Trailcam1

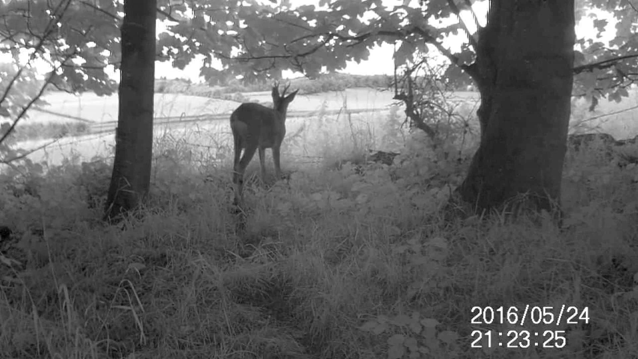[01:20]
Well, now, nearly an hour later, and the light's definitely gone down.